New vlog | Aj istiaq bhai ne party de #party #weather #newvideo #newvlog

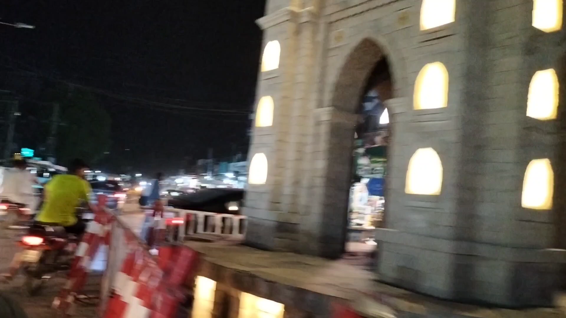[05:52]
اور ٹریفک بھی بہت زیادہ ہے اپنی مدد آپ کے تحت یہاں سے جو ہے اپنا بائیک یا گاڑی وغیرہ نکالنی پڑتی ہے کیونکہ جس کا جہاں سے دل چاہتا ہے وہ ہی سے ہی آ جاتا ہے یا اپنے زارہ کریں